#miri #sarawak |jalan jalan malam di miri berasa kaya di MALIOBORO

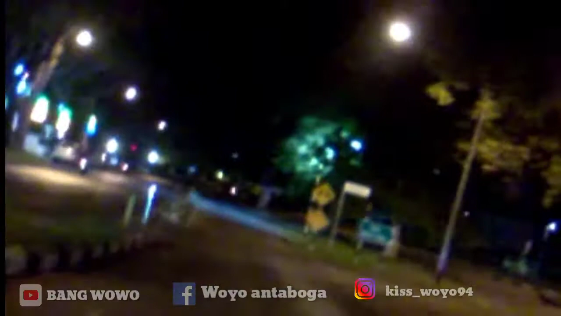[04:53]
caranya kayak jalan Malioboro jalan Malioboro atau jalan Malioboro atau masuk ke kiri ini semoga aman